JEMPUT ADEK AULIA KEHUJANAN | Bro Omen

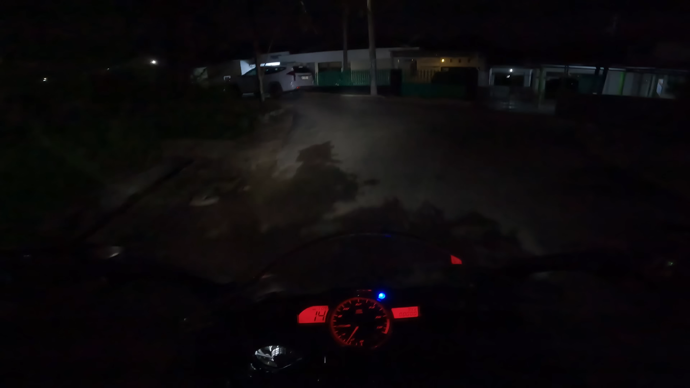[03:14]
jajan jajan dimana itu di samping rumah samping rumahnya ibu Yuli capek banget ya pasti ya enggak enggak capek enggak wah gerimis ini semoga aja masih bisa nyampe nih teman-teman doakan kami teman-teman doakan kami
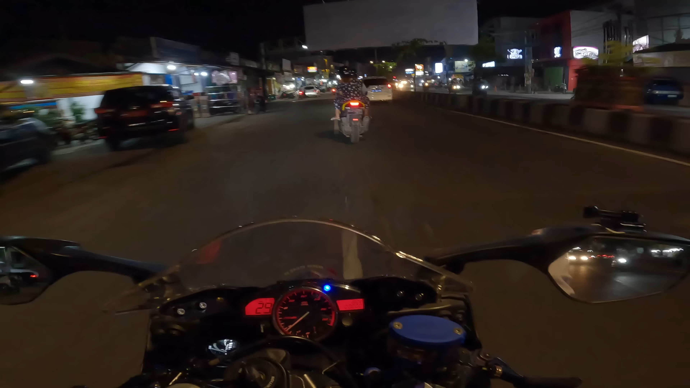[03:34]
teman-teman jadi krimis teman-teman de Aulia berdoa de Aulia nyesel juga kalau kayak gini kalau kena sampe kena hujan nyesel kakak kalau gak bawa mobil malah bawa motor hajir semoga aja semoga aja teman-teman
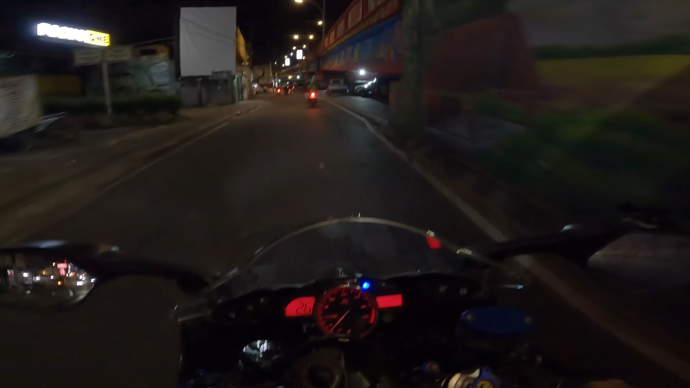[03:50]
oke kita putar balik wah macet gak nih ya macet gak ya de Aulia aja sampai apa loh kalau jalan ini sering macet de Aulia ya sorry sorry sorry wah gila lubang itu parah itu
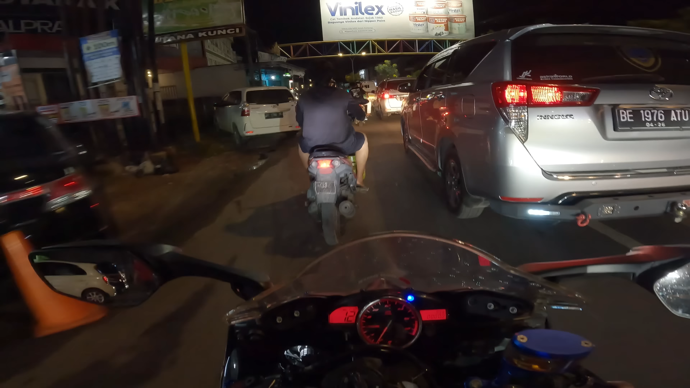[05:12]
macet banget ya Olya gimana nih Olya geribis-geribis
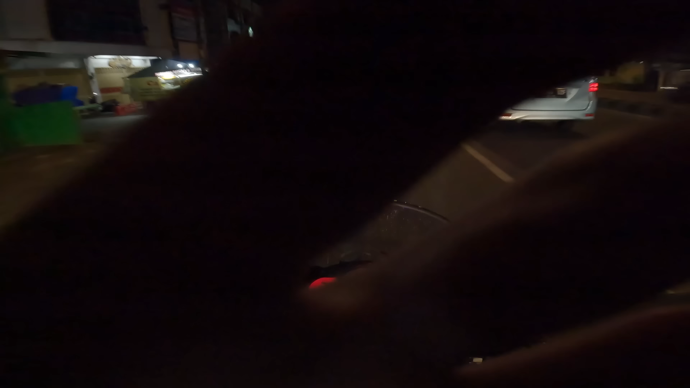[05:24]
waduh pegang lagi lensanya tadi ya Olya gimana nih hujan-hujanan ini kita ini
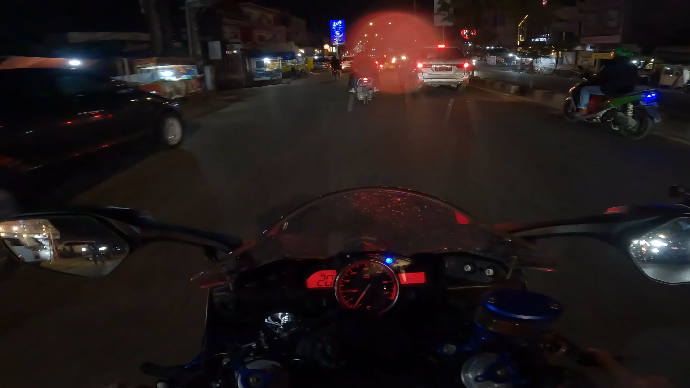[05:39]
ya semoga aja lokal doang nih Ayo dong ya Allah mohon ya Allah tolong ya Allah berikan kami waktu ya Allah sampai rumah ya Allah kayak gitu biasanya flyover itu nggak hujan ya guys ya Amin Amin Amin Oke apa ya guys ya apa sih ya ini apa mobil ini ya guys ya Hai ini Astagfirullah
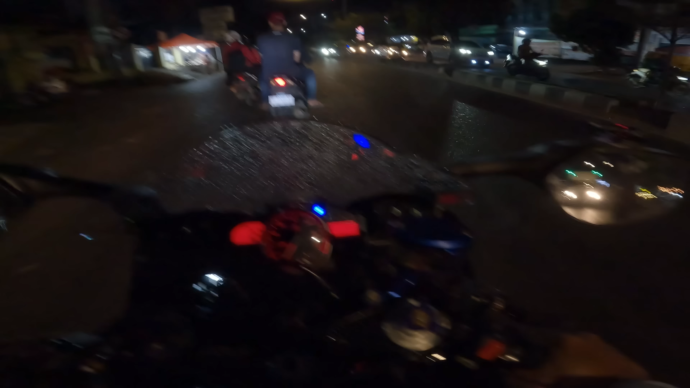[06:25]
Ayo dong waduh kenapa saat pamitu disitu nggak pakai lampu lagi dia Astagfirullah Ayo Ujan Ayo dong nanti dia Olya aja sakit ini Bahaya ini nanti ayolah ya Allah ya Allah mohon di sini Allah ya Allah mohon di sini Allah ya ya
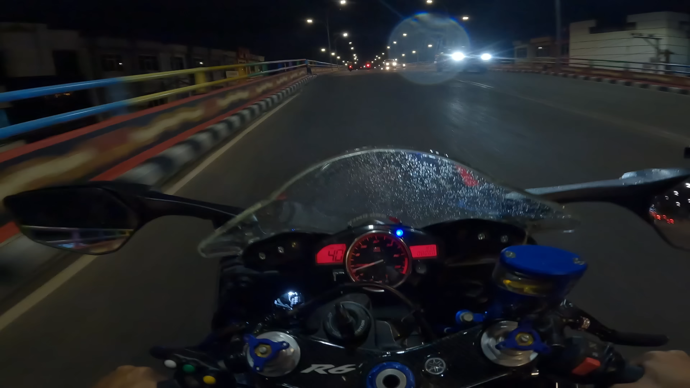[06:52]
ya ya ya hujan juga disini
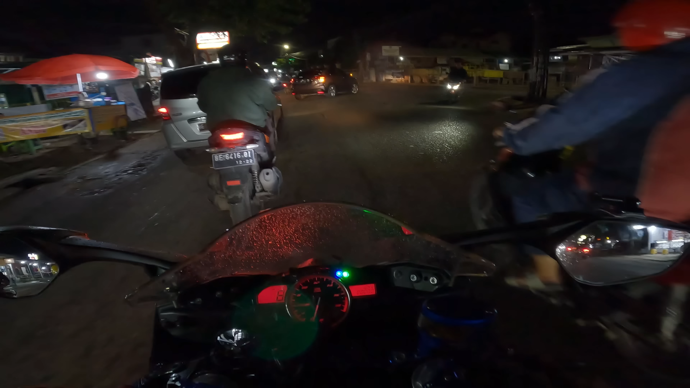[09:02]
makanya kakak ini agak sekarang agak mengurangi intensitas riding malam karena riding malam ini minim banget cahaya apalagi kakak omen ini pakai kacamata silinder jadi kalau kacamata silinder itu cahaya mobil dari depan itu kayak mecah banget kayak silau gitu silau banget bahkan disini ternyata sudah mulai sudah basah dari tadi nih udah lebih dulu ternyata disini hujan